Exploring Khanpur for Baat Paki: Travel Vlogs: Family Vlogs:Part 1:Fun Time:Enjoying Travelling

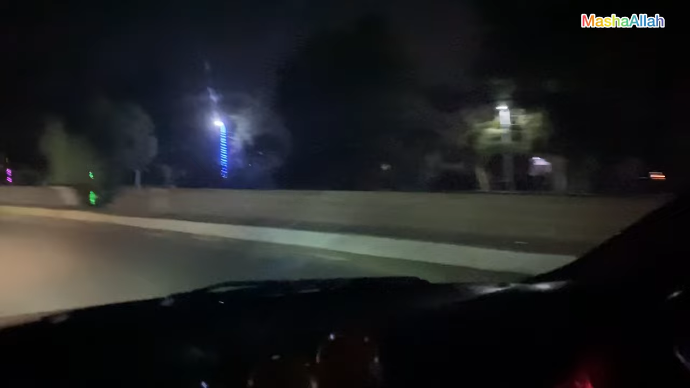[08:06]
और जी हम खानपुर पहुंच चुके थे, ये खानपुर की नहर है और काफ़ी खूबसूरत नहर थी, ये नहर ही है ना, हाँ जी नहर ही है, ये काफ़ी खूबसूरत थी।